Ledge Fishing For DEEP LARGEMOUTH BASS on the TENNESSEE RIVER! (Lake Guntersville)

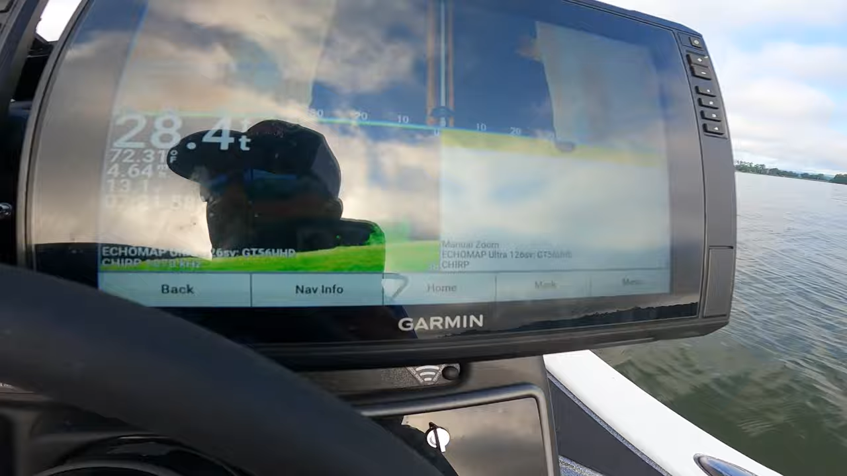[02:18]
Pulling up here on this hump.
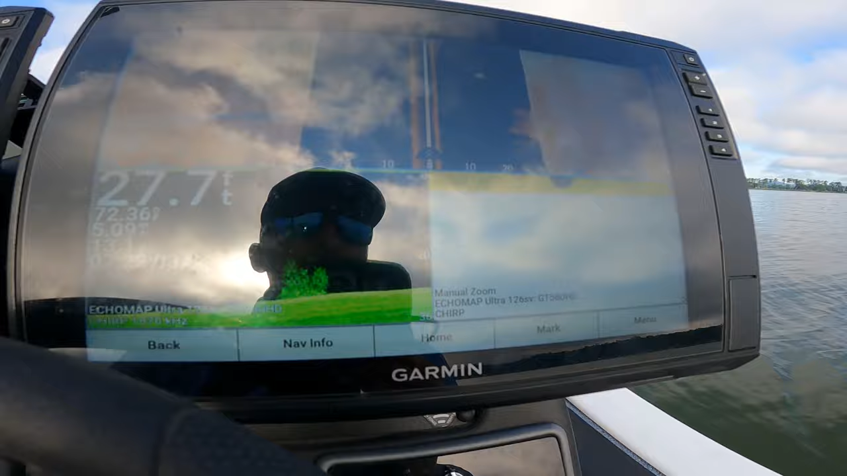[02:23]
On screen: depth 27.7 ft
There's a couple. There's a biggin. Another biggin. Those are all fish. They're packed in there really tight, so you can't make them out. Wow.
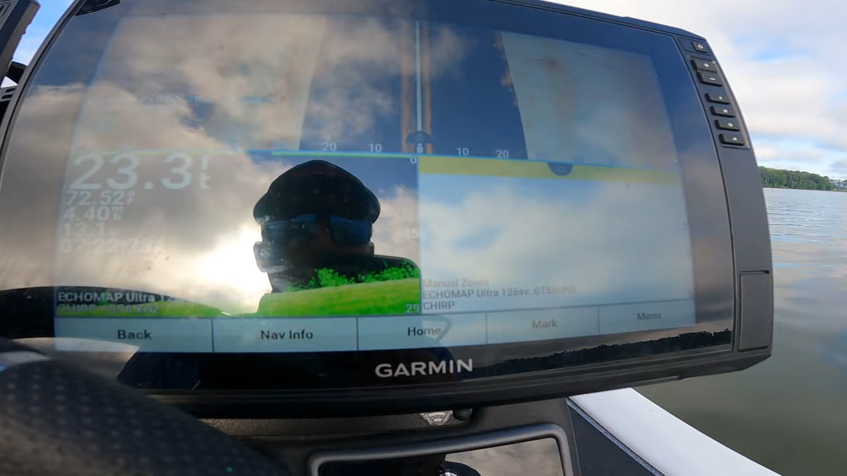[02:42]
All right, there they are. Those are all bass, right there on the bottom. Look at that.
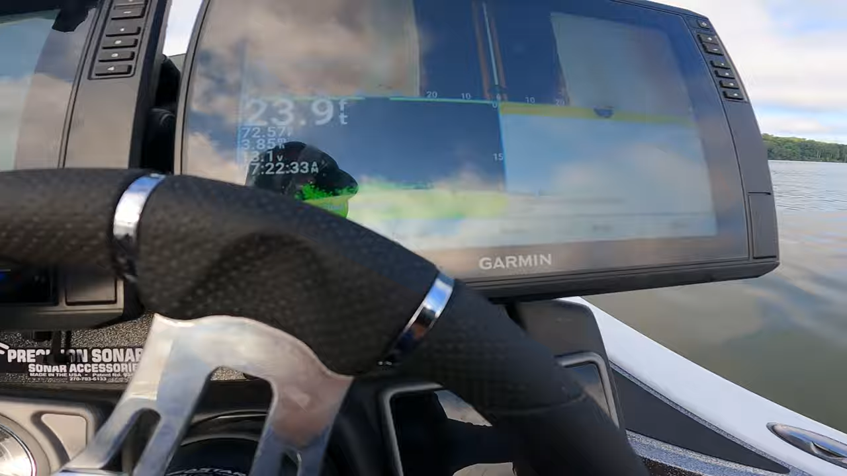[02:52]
Okay, let's turn around and catch some. You ready? Yeah. Yeah. For flipping, we don't.
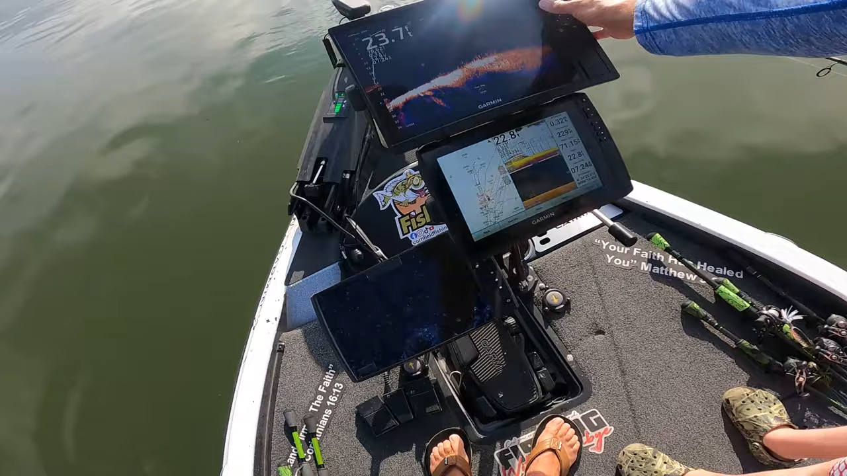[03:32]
I'm gonna make it a little shallower. So wherever the arrow on the right is pointing, that's where you wanna fling it out there. And then you'll be able to watch it. All right, so chuck it towards that green buoy. All right, and then let it sink. It's gotta fall 22 feet. Let's see if we can see it. There it is. You can barely see it falling right there. And let it sink all the way to the bottom.
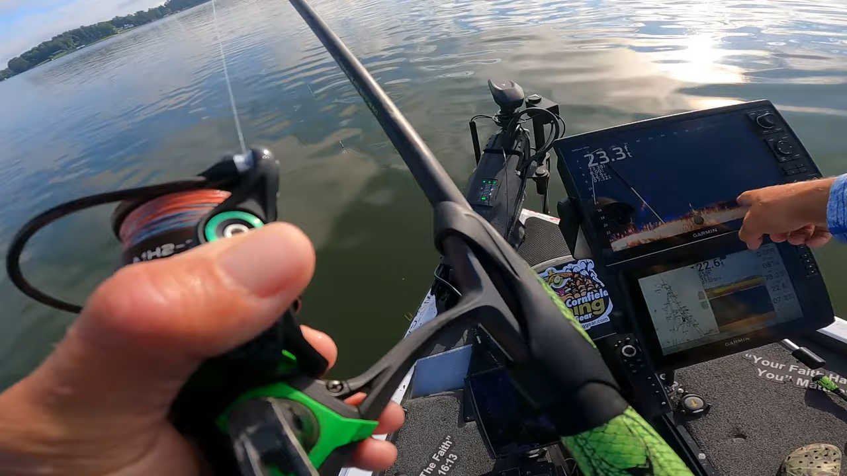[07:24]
Let it fall to right above their heads. Mm-hmm. Stop it, right, let it keep going. Where's it at? But you wanna just fish it at this angle. Watch my finger. You want it to come up, and if they follow it to about that high and haven't eat it, let it drop back down and then do the same thing. Okay. You just want to constantly, just small twitches like that. You got it. She might be.